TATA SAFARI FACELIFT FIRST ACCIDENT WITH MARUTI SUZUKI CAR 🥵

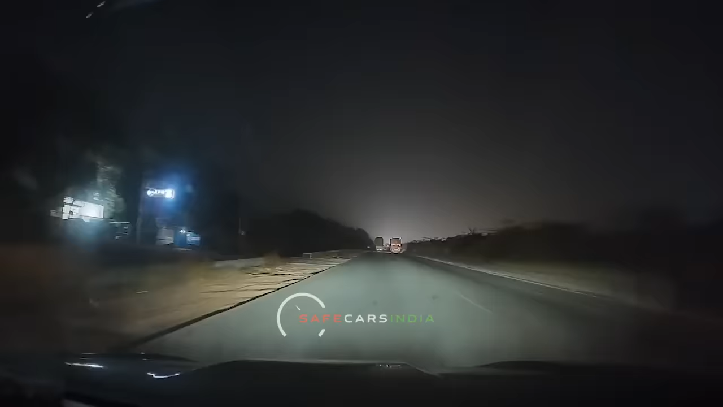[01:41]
और इसका डैश कैम फुटेज भी है, आप वीडियो में साफ देख सकते हैं,
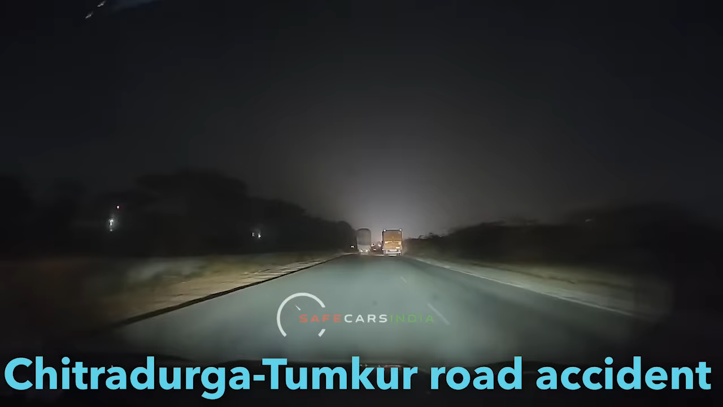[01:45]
रोड के साइड में अर्टिगा जाकर पलटी हुई है, और इसके लाइटे वगेरा जल रही है, जिससे बता चल रहा कि ये हाथसा भी